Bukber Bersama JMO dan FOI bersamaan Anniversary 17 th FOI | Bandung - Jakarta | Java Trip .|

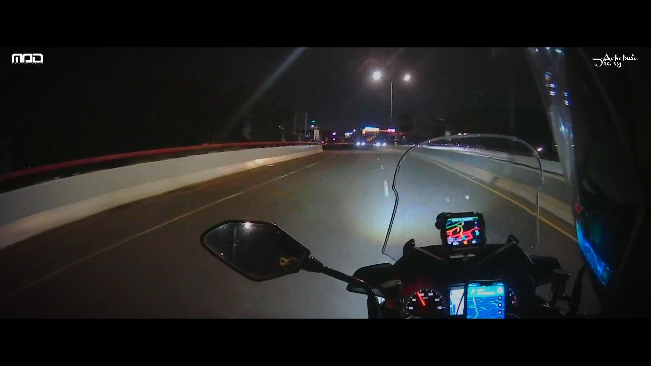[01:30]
akan melaksanakan buka puasa bersama sekaligus silaturahmi dan ada beberapa pelelangan produk-produk baru.
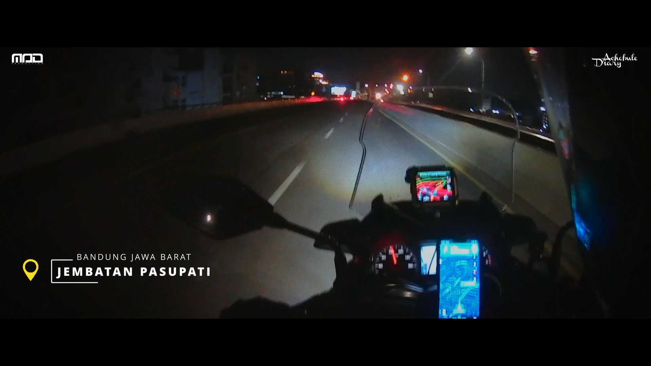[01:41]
Yang satu lagi adalah ulang tahun ke-17 Vinoners Indonesia. Ini gue bilang agak spesial karena ini salah satu klub gue yang sudah berusia 17 tahun. Jalanan pada larang, seperti biasa masih sepi sekali. Tidak ada orang, hanya ada kabut tipis gue dan Bluey.
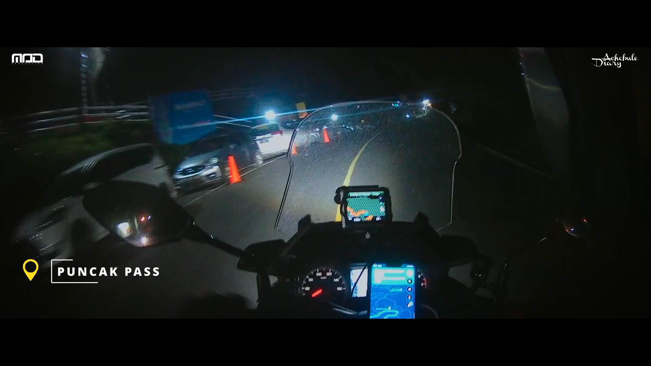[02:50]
Cuaca agak sedikit gerimis waktu gue masuk puncak, tapi nggak jadi masalah karena tidak hujan, hanya gerimis saja. Tapi buat teman-teman yang melalui puncak waktu gue jalan di sini di bulan puasa ya, mesti agak sedikit hati-hati karena ada perbaikan jalan di beberapa section,
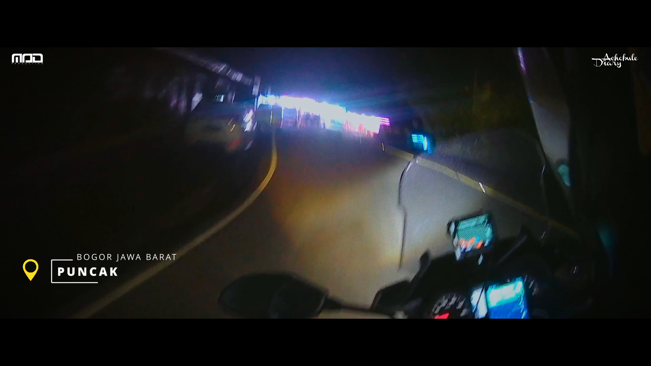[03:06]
terutama di depan Ataun itu sampai ke bawah
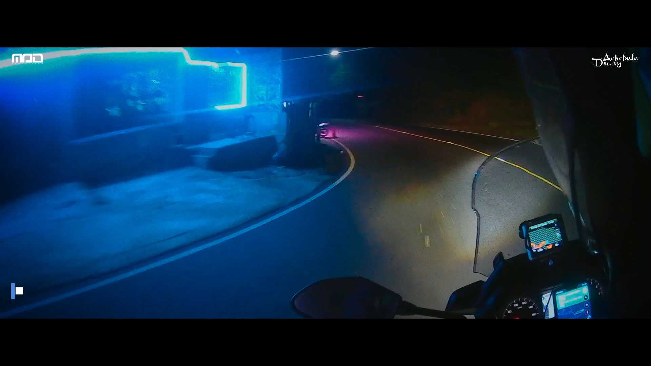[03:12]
ke dekat kebun teh dan termasuk tapal kuda itu juga ada perbaikan jalan dan berpasir ya guys, jadi ini mesti hati-hati. Kalau kita nggak waspada naik motor bisa kepleset ke sini.